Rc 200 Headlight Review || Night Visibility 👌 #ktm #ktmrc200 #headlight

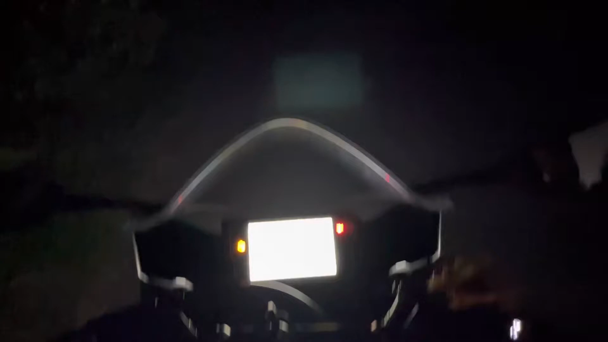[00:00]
हेलो फ्रेंड्स आज का वीडियो है RC200 का हेड़ लाइट के उपर आप देख सकते हैं यह जंगल इलाका है चारोतरा बंधेरा है तो मैं जल्दी से